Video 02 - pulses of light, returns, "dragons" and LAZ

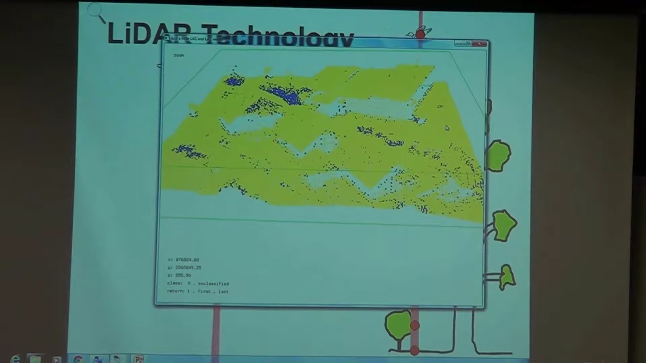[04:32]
C. You press C enough many times until you get there. Because C is going through all the possible color options. Now I press A, I have all the returns again. And very clearly what you can see also is the first returns, L, F, and L, last returns.
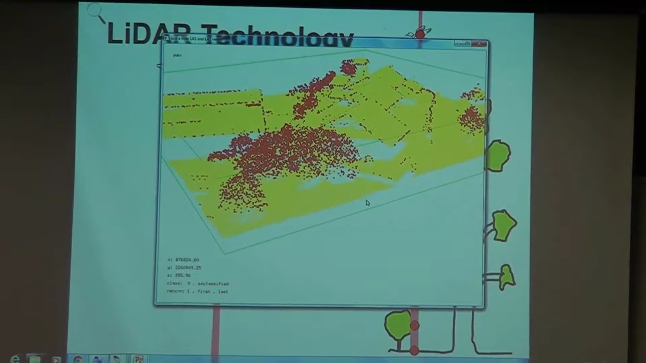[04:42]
And you can see I'm not always penetrating to the ground. Sometimes the last return is up here in the middle of the tree.
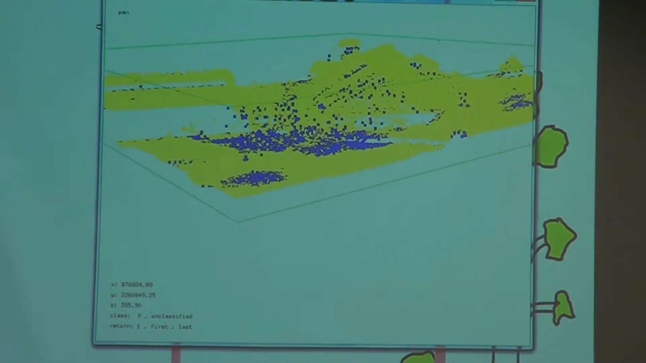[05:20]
And we use filtering algorithms, in this case last ground, or classification algorithms, last ground, to get the ground.
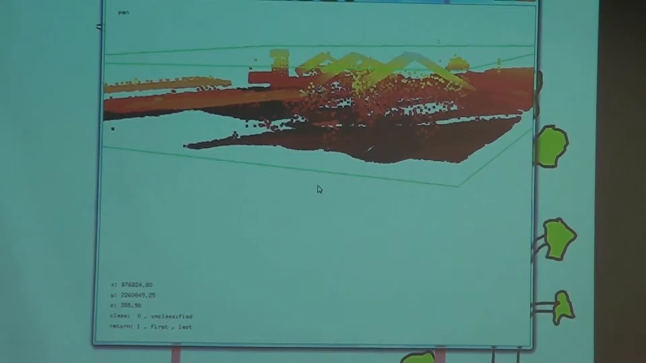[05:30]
What I've noticed in forestry a few times, and that's why that, you see when you look from above, when you look from above, what should you see?
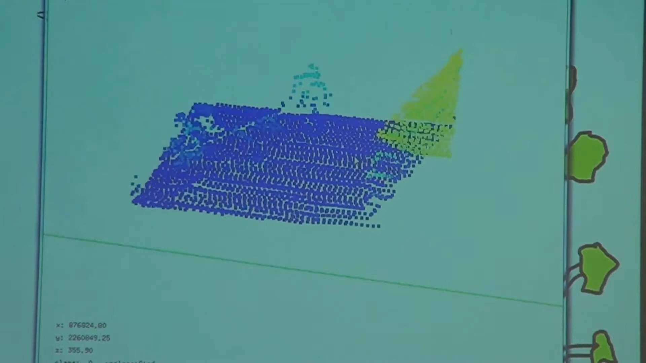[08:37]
And by pressing T, you can triangulate the data.
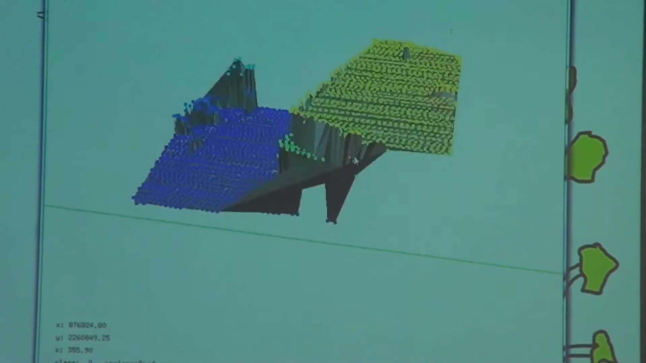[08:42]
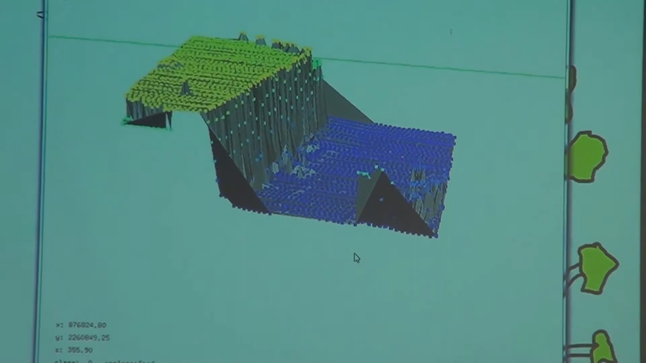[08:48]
And then you can walk, you can triangulate again.
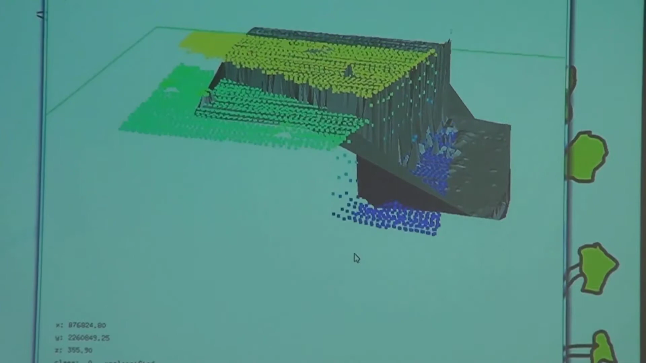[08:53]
Walk, pressing T. Then X, you press X once, you come into that mode where you can select an area.